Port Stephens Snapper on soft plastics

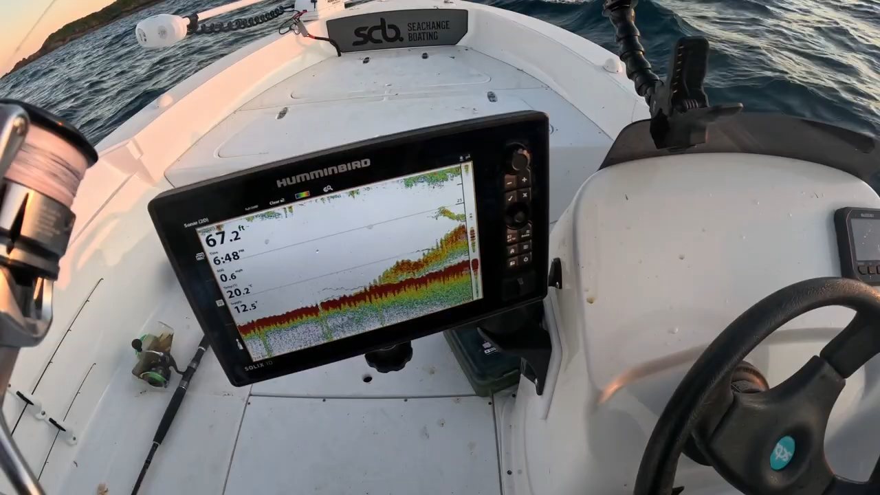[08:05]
On screen: depth 67.2 ft
Plenty of bait up high. Snapper. In there somewhere. Oh yeah. There's a good mark. Oh. There's another one. Oh.